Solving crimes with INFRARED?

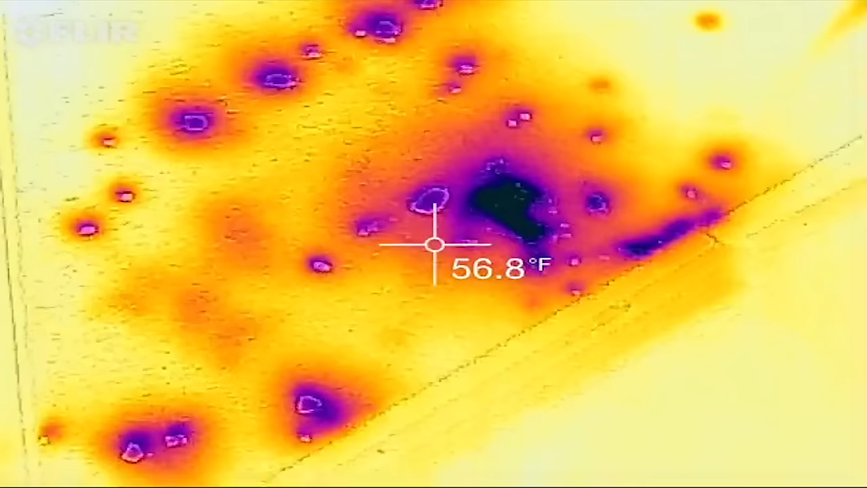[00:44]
On screen: spot 56.8°F
Whoa, there's all kinds of cold on the floor here and I see dry ice on the floor. So, okay, there's something really hot on the floor over here.
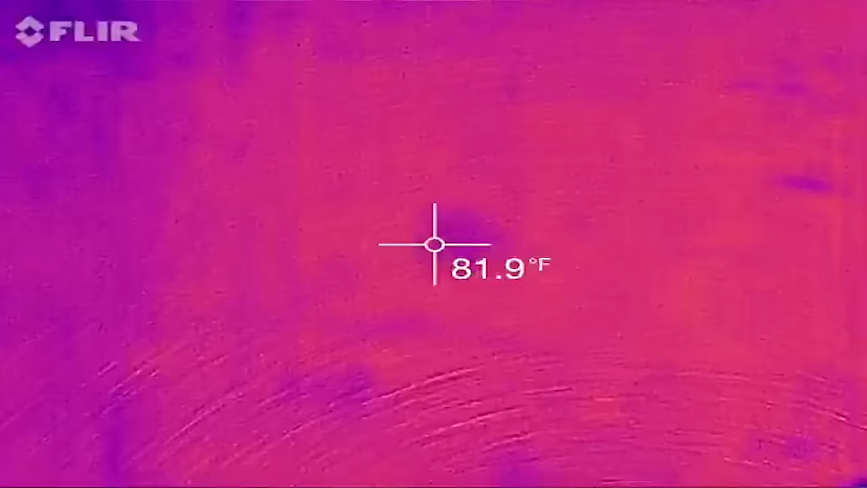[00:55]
On screen: spot 81.9°F
There's a giant hot spot on the couch right here.
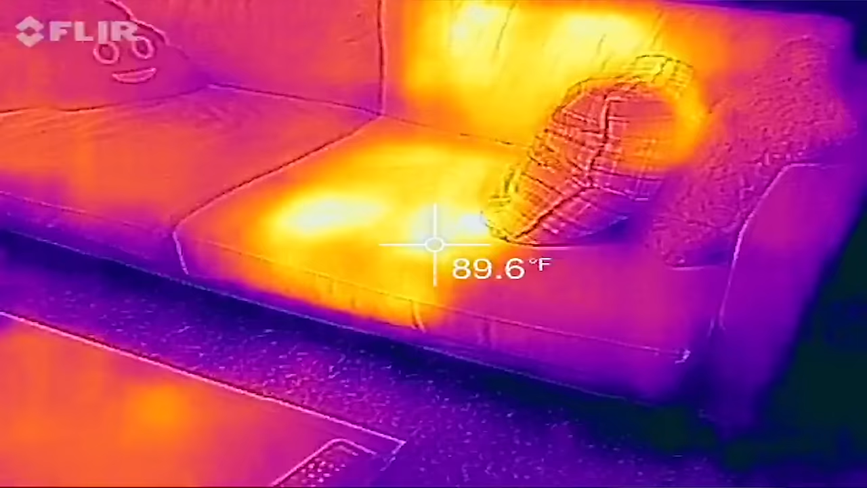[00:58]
On screen: spot 89.6°F
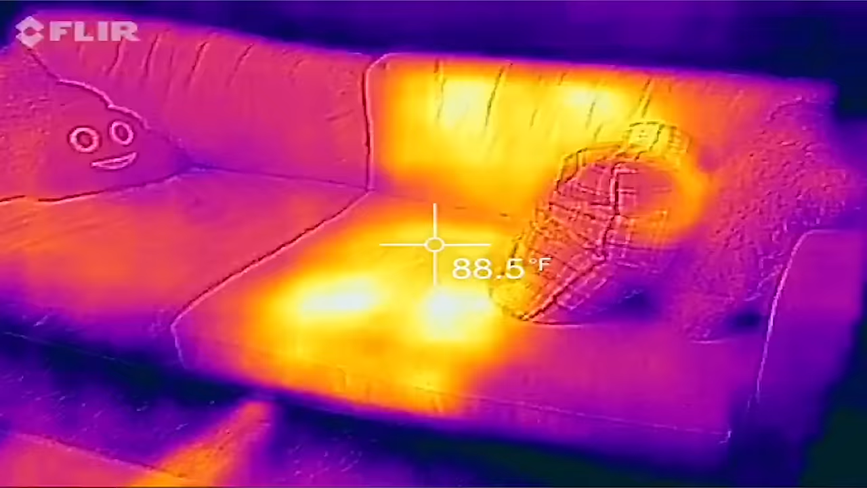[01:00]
On screen: spot 88.5°F
So you can tell someone was sitting on the couch and just
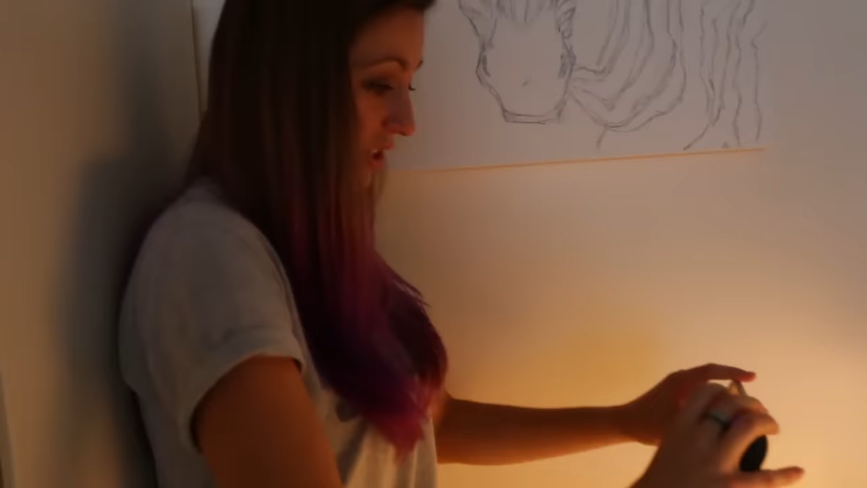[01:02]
put some tea in the refrigerator because that is the only hot thing.
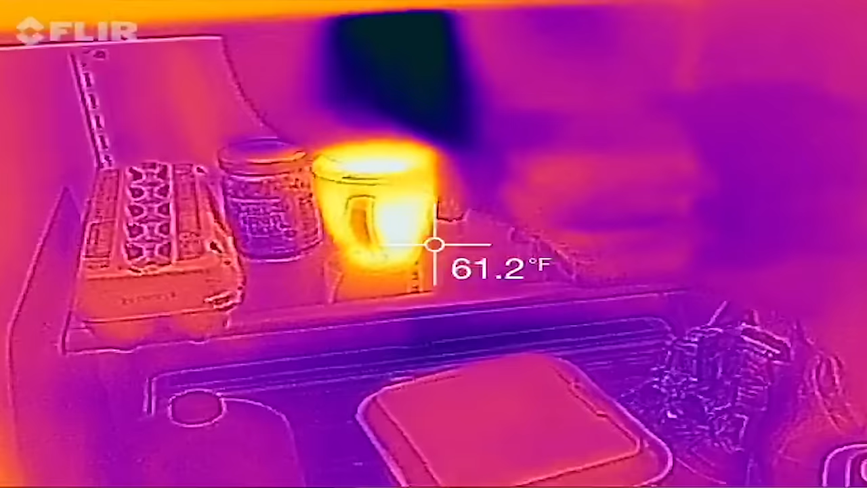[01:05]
On screen: spot 61.2°F
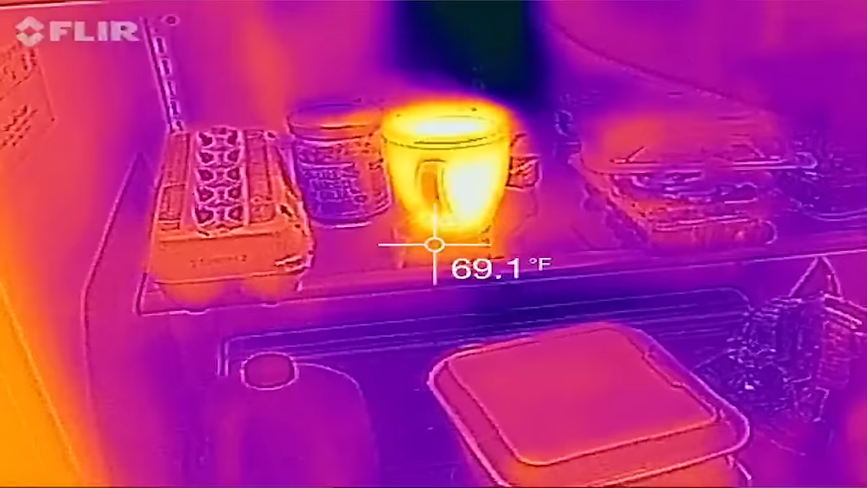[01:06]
On screen: spot 69.1°F
Everything else in this refrigerator is about the same temperature.
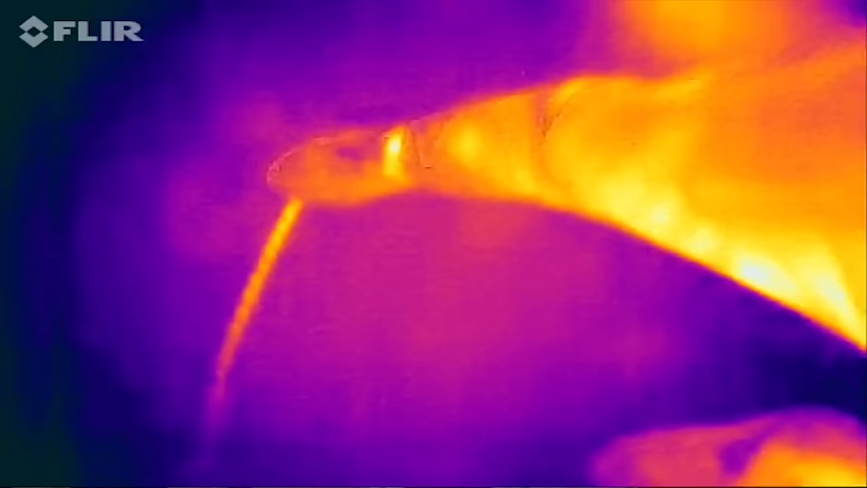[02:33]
We were looking into the past to see what happened before we were there.
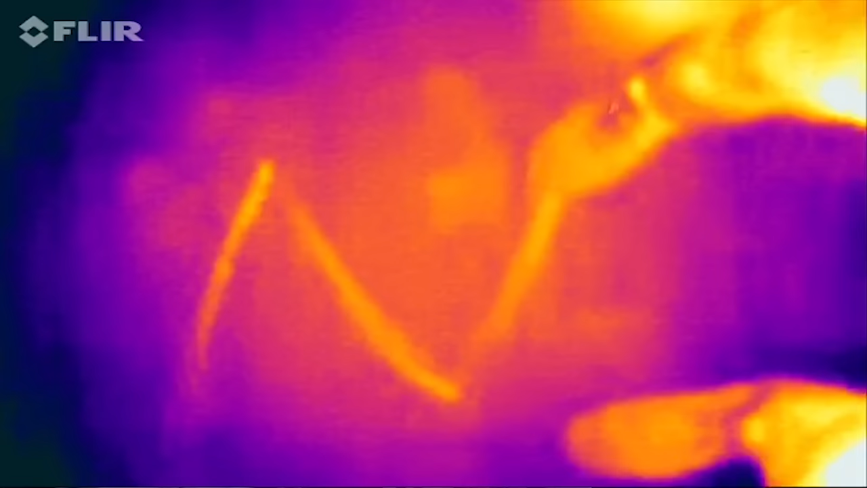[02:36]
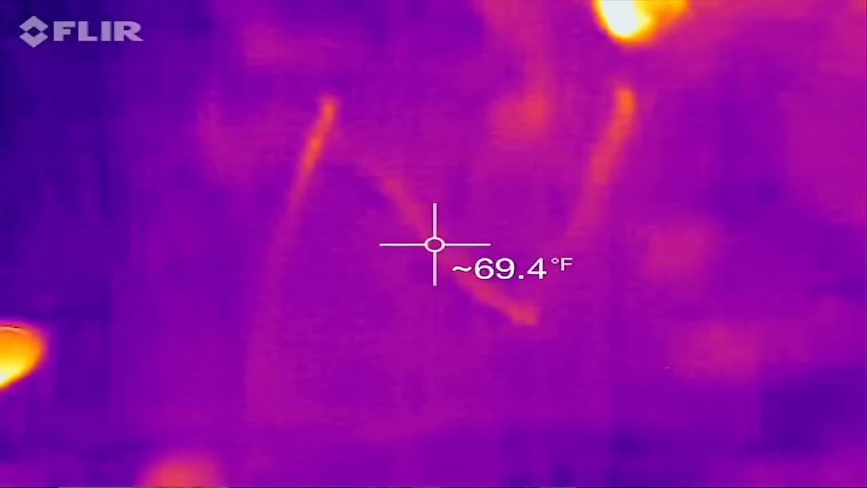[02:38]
On screen: spot 69.4°F
Like I could tell where you walked just by where your shoes rubbed on the floor.
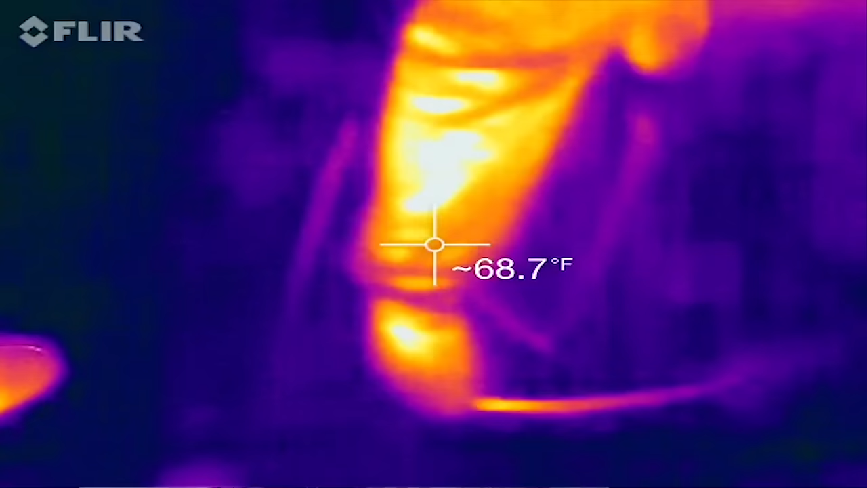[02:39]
On screen: spot 68.7°F
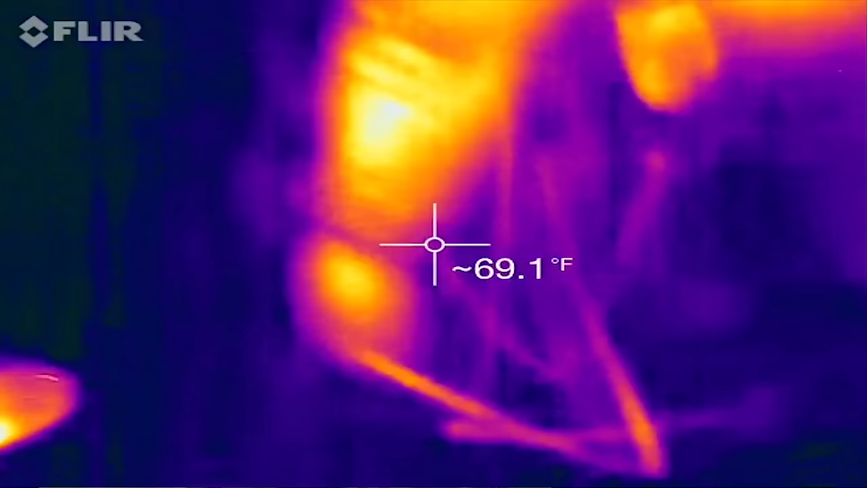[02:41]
On screen: spot 69.1°F
Why are we capturing these unusual aspects of the world with infrared?
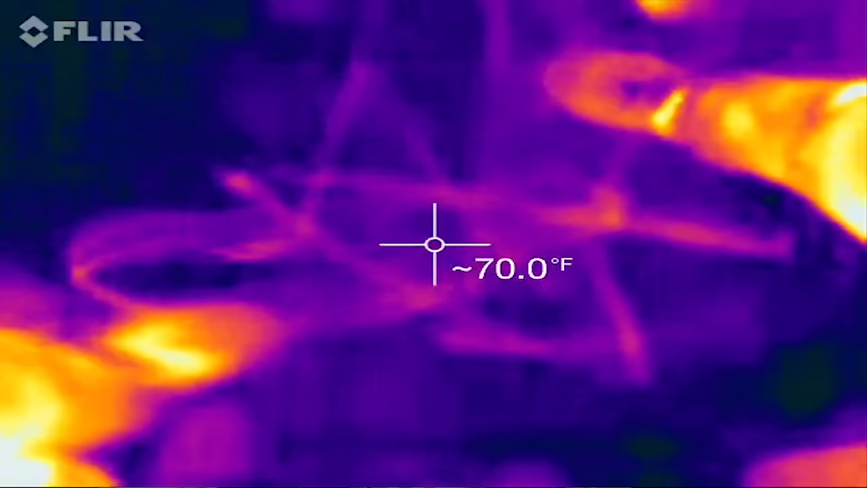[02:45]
On screen: spot 70.0°F
Why are we using x-rays or something? Great question. With infrared, you can see temperature. So you can look at an object, right? You can see it's glowing, you know, red hot.
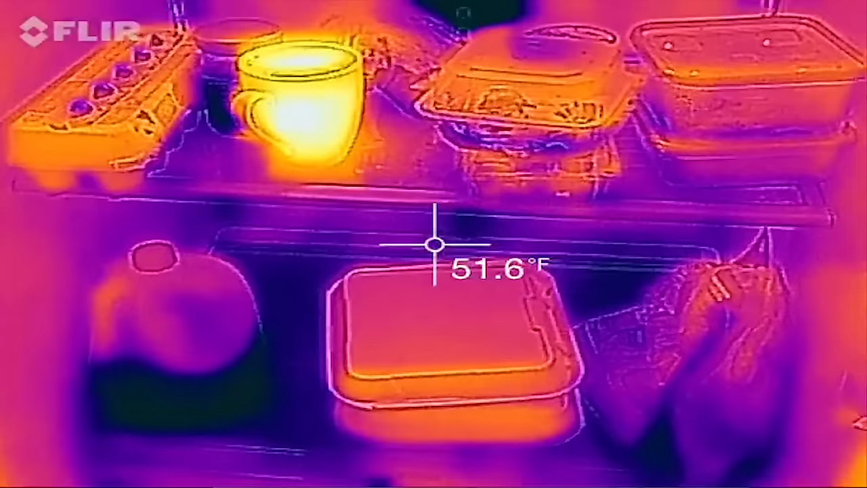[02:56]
On screen: spot 51.6°F
But you can also look in infrared and see that it's hot without it actually looking like it's hot.
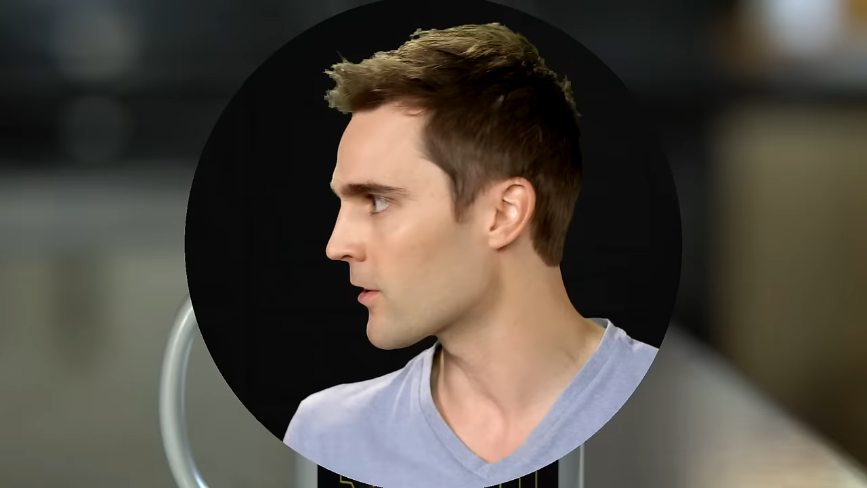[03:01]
Like steam's not coming off of it or like there's no like waves of heat. So you can actually like see the temperature. Yeah, I think that's a good place to start in this discussion because infrared is often thought of as the way to see heat.
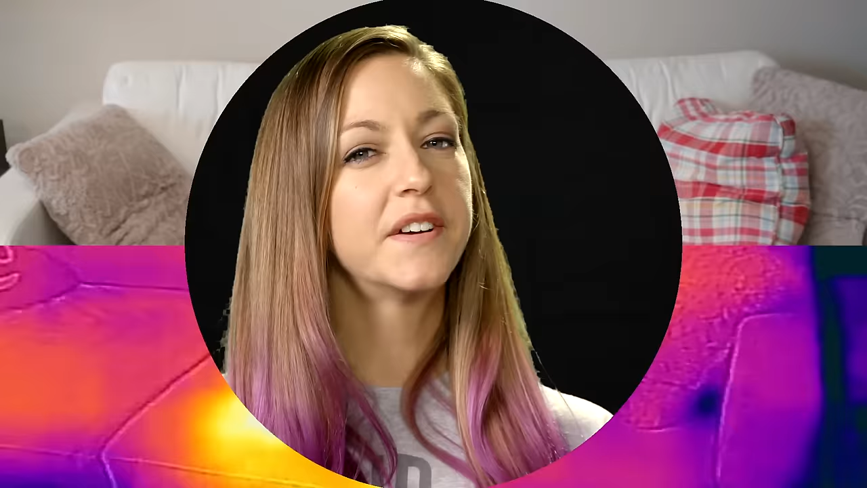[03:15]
But why do we think of infrared as the heat detector? Well, hot things are emitting infrared light.